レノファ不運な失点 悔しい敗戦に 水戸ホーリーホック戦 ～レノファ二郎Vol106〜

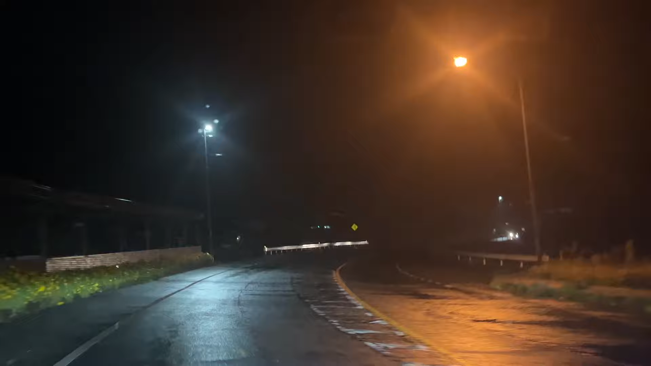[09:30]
はい、見る人が見たら分かるんですけど、これ今どこ走ってるんだっていう感じですよね。これも国道2号線です。はい、帰ります。